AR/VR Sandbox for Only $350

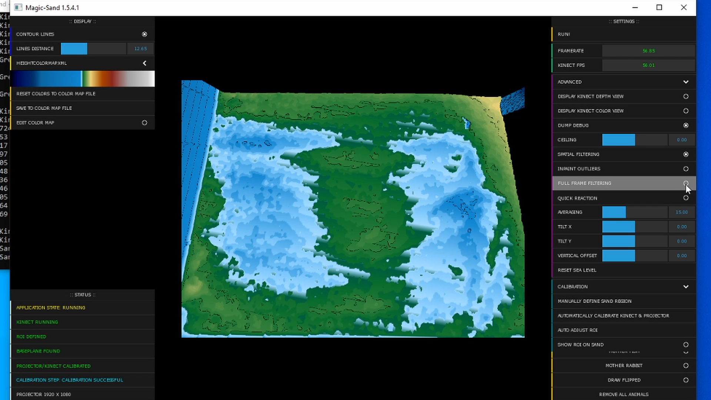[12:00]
And the first thing I actually like to do is go ahead and hit the imprint outliers. That way it gets rid of any of the data that's not supposed to be there. You can actually also on the left side, you can go up to here where it says display.
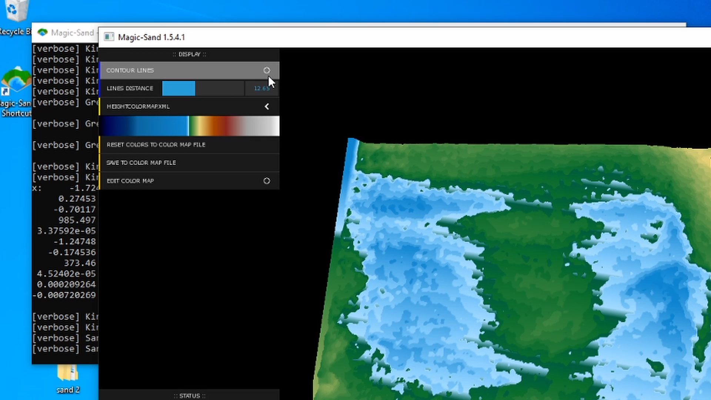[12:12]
You can add contour lines. You can take them away if you want. You can change the distance of those lines. And that's a pretty cool tool to have because if you're teaching your kids about topographical maps that use contour lines, that will actually be a really good interactive map. More importantly, it will be a good math lesson as well.
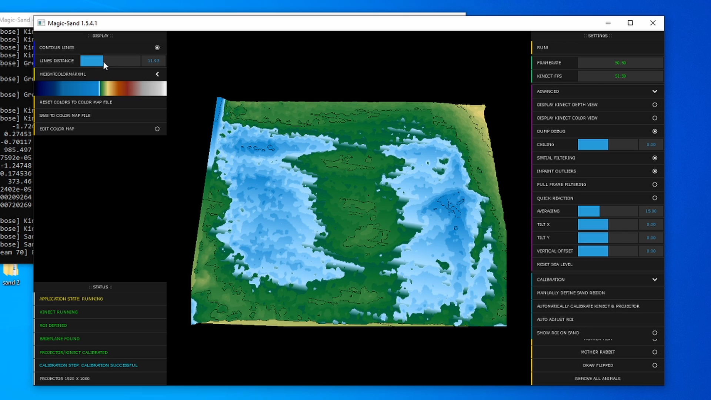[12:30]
So you can adjust those by just simply using the slider scale. Back here on the right side, the next thing I recommend is changing the vertical offset. Changing the vertical offset means that you're basically changing the sea level.
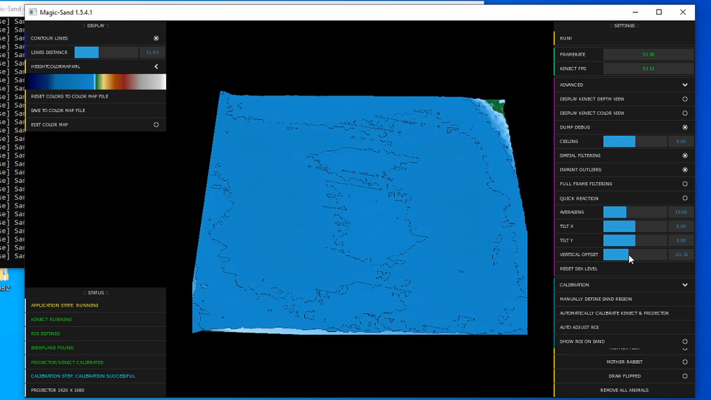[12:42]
So depending on how much sand you've got in your box, I only use 50 pounds of sand for mine. What you're probably going to want to do is change your sea level.
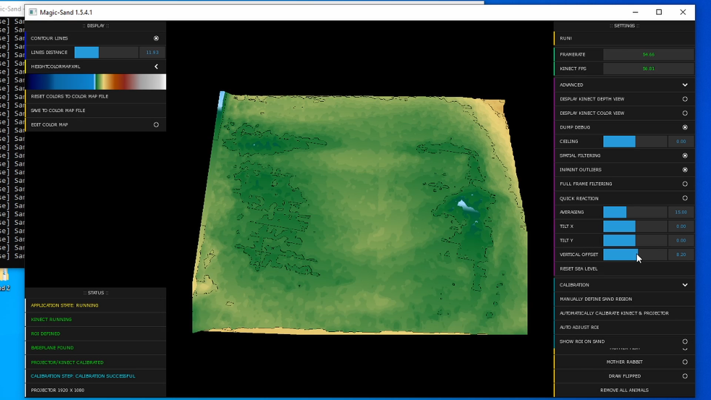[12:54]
So if you want to have it so when you dig, there's more dirt, you want your vertical offset to be higher.
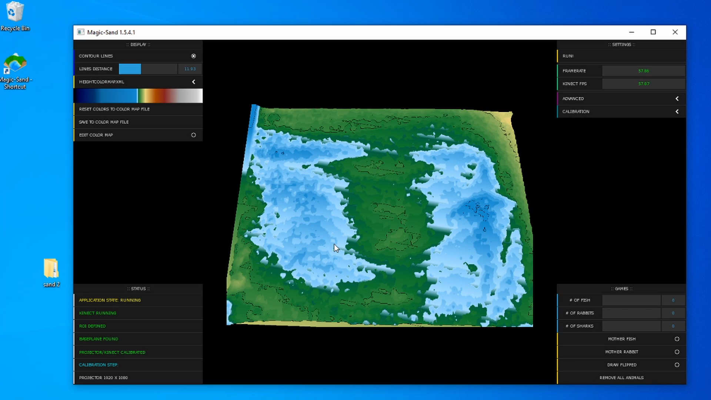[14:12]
I'm going to come down here and I'm going to show you how some of the tools here will work. In order for us to place maybe some of the games or put some of the fish or rabbits in.
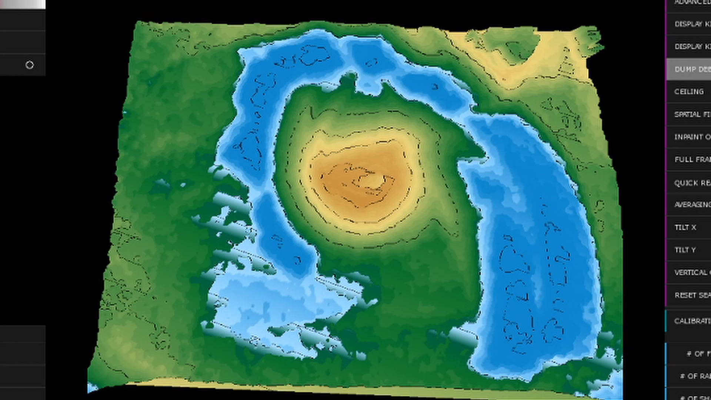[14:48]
This is the digital view of how the image is being manipulated just using the actual sand. This image is also then projected onto the sandbox.